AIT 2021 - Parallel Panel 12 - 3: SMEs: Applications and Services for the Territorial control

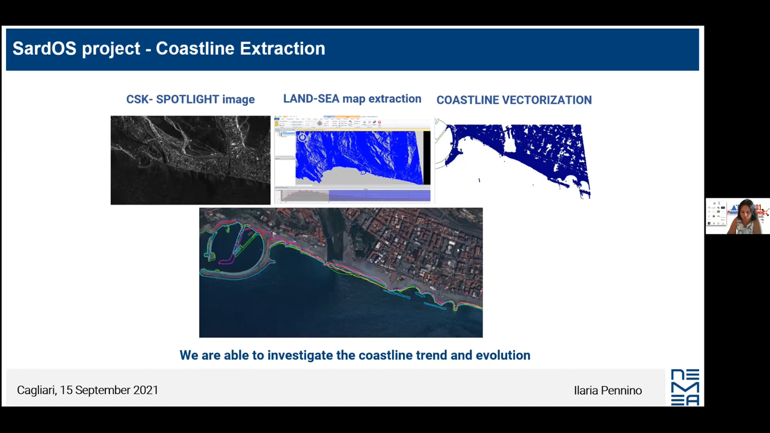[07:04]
Acquiring images at different times and elaborating them, we can able, we are able to study and investigate the trend of the cost and its evolution. Here is an example of sediment characterization obtained by an intermediate product that give us information about the changes that occurred in the area investigated. In particular, we vectorialize only pixel where sediments are present.
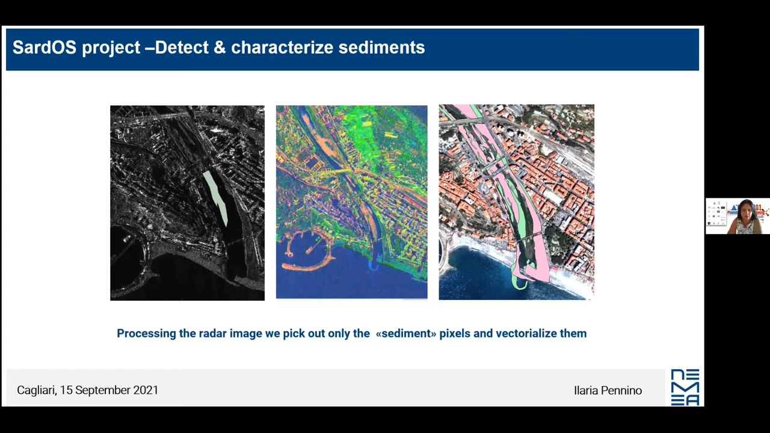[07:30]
This is the more interesting part and innovative one of the project.